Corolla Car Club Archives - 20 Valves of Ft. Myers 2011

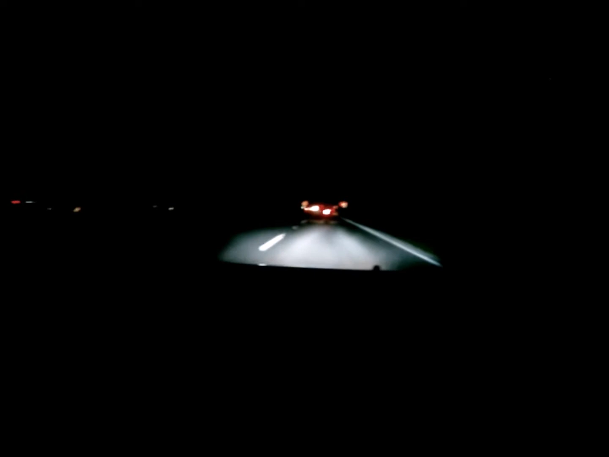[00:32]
Gotta get up next to the Camry. And see what he does.